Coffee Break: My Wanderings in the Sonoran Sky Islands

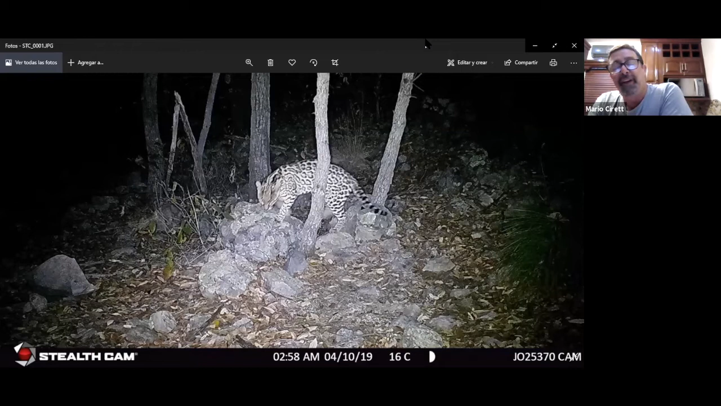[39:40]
It's very common to get these guys. It's more easy that you saw a jaguar in the field than an ocelot. They're very, wow, they're phantoms. Black bears. These guys are
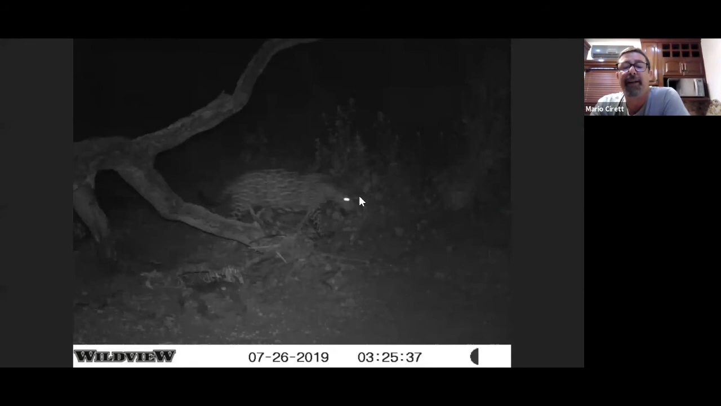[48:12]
This is another guy. We're using a steeled wild view and kudibak.